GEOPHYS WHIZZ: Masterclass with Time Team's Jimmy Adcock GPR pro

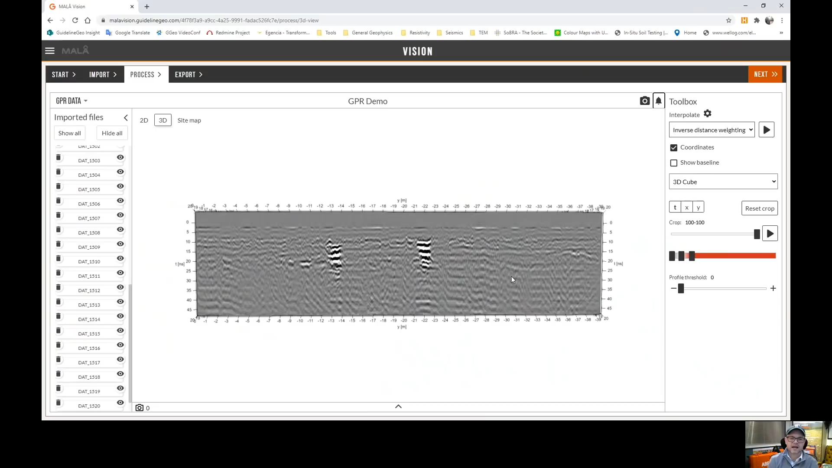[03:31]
And here you can see we've got a radar gram, except the difference now is that it's not just one radar gram, this is a 3D cube of data.
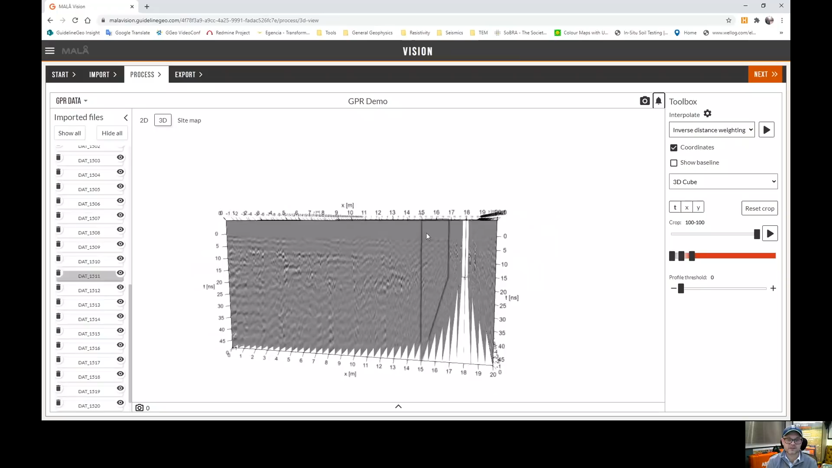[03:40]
So if I turn it around, we can see a bunch of individual profiles. And what we're doing is we're effectively building a loaf of bread out of the individual slices. One thing that we could do is we could actually just strip out quiet stuff.
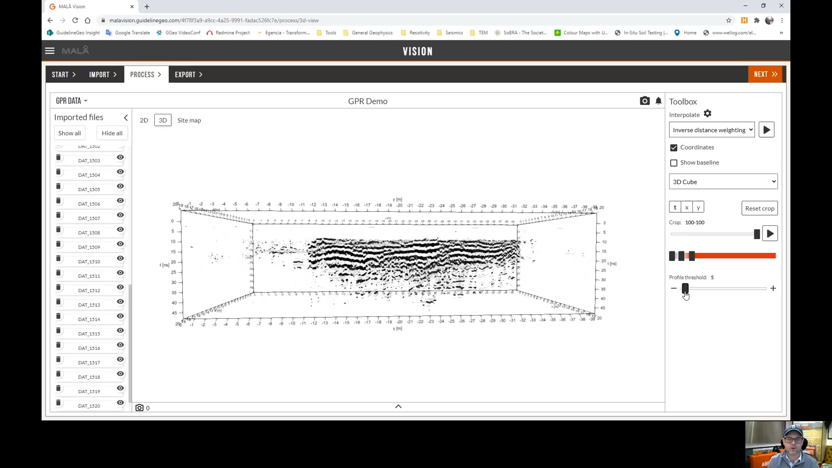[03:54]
So remove the areas where we don't have any reflections, just leave the strongest responses. And now if I spin it back up again, well now we can start to see,
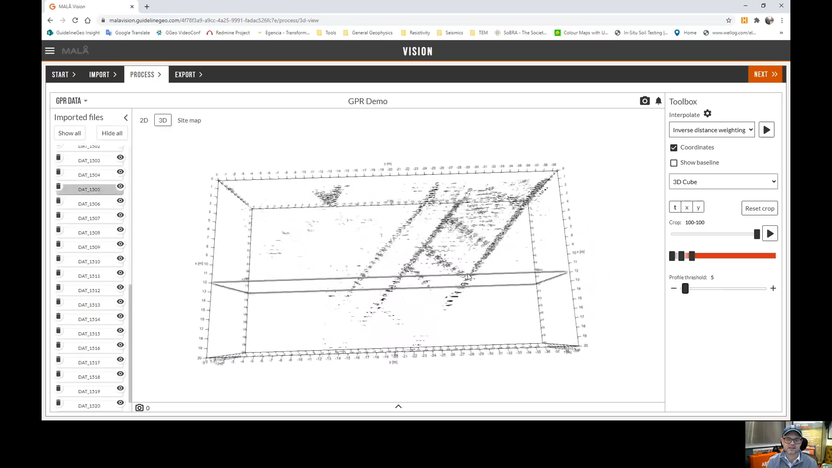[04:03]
yeah, there's definitely something building like in there. Let's this time look at some slices. And where you get the whites and the reds, those are going to be the strongest reflections and we're gradually coming up towards the surface.
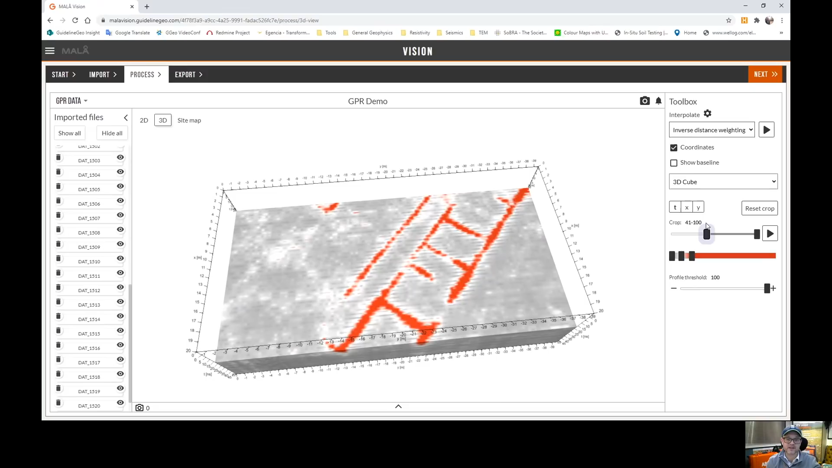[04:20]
And now those wall lines, those foundations and the the bottom few courses of stonework are really clear to see. So if I just bring that back and change to what we call an ISO surface,
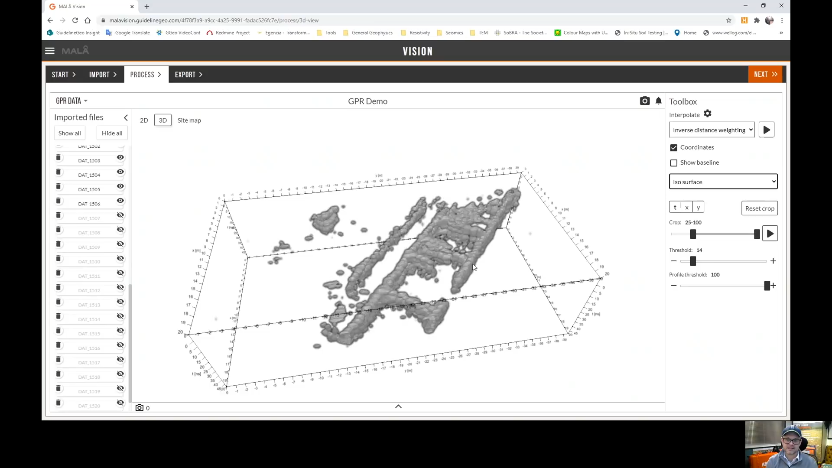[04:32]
this is saying to the software, what I want you to do is I just want you to remove all of the quiet stuff and just plot the cells that have the strongest reflectors.
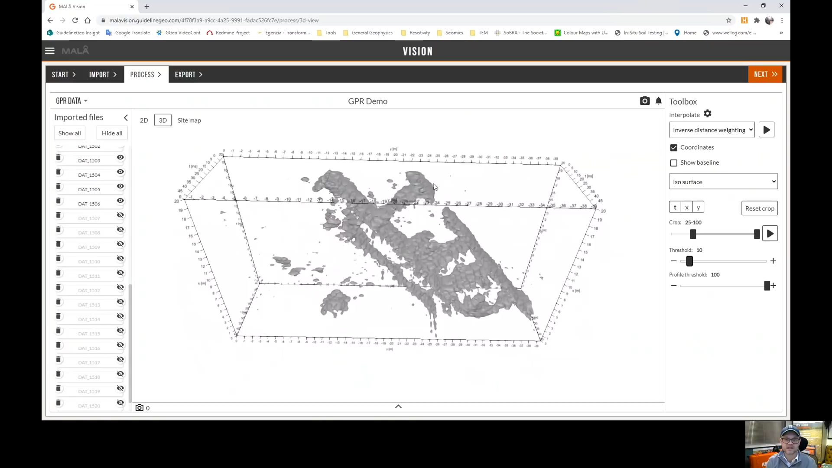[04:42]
And then we get a real impression of where the resources are.
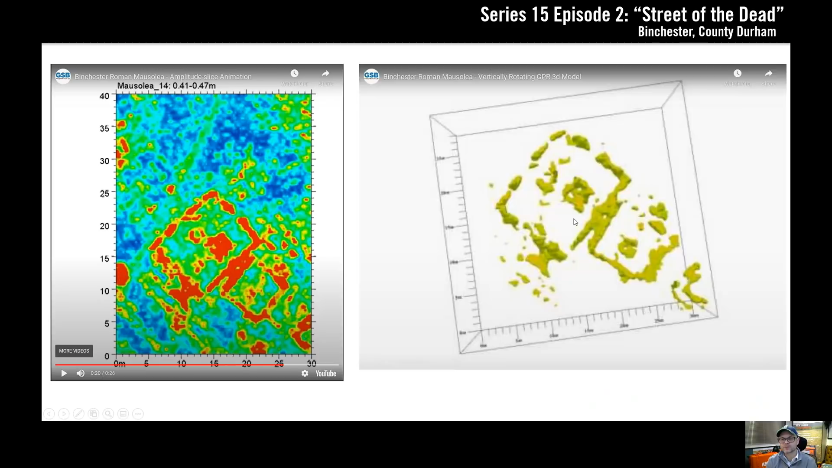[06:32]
And this was also the first time I ever managed to make this isosurface effect work.
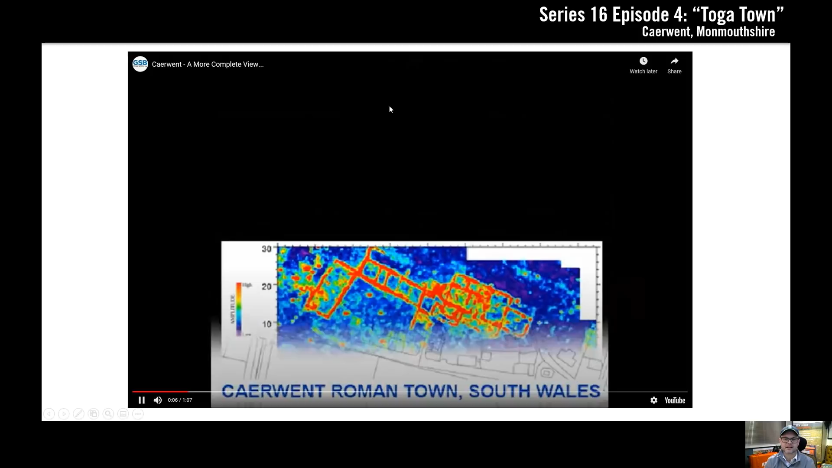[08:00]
but even more obvious in the GPR. So this is like composite looking at, sort of, I don't know, maybe 75 centimetres of stratigraphy.
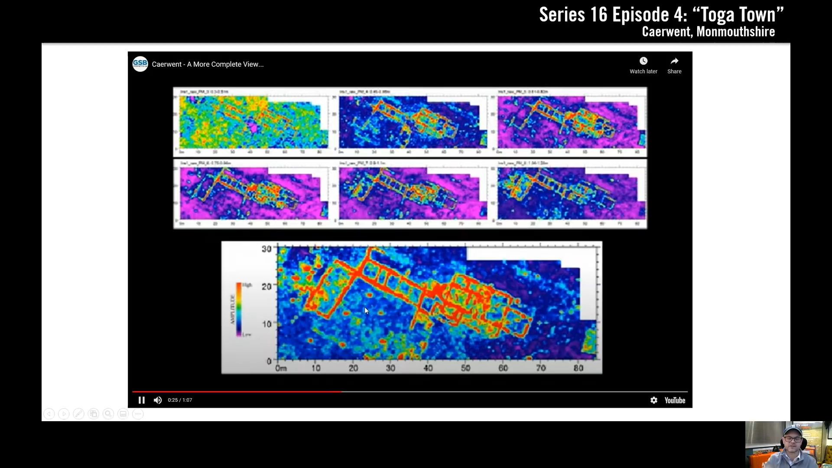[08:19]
And then these are individual slices, maybe 10 centimetres thick, going through that sort of 75 centimetre block. And again, you know, there was a really good correlation between what came out of the trenches and what we were seeing in the GPR data.
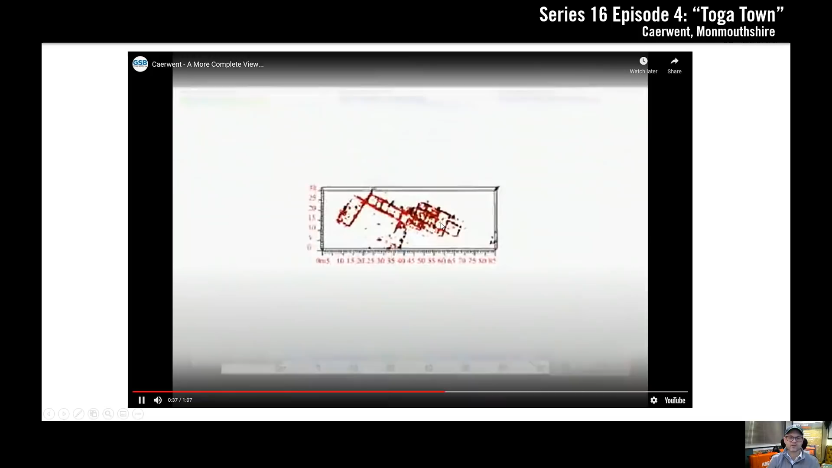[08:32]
And so that was another one where we managed to make a volume that we could then manipulate and spin around.
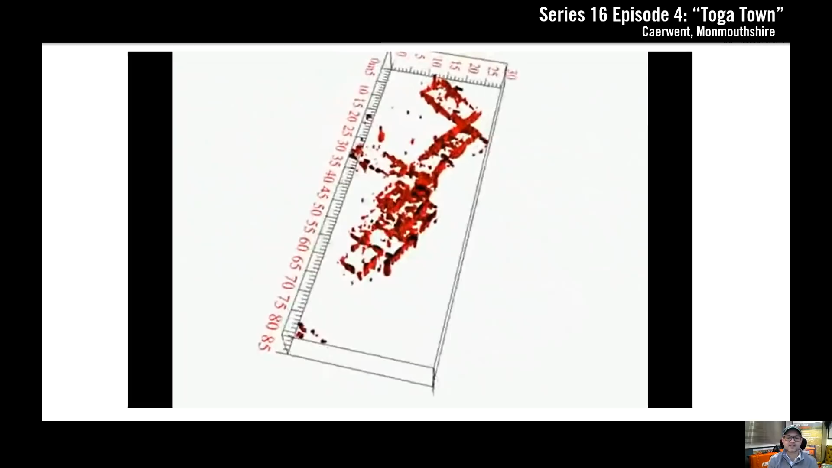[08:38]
And I mean, compared to the time it would take to do it now, you know,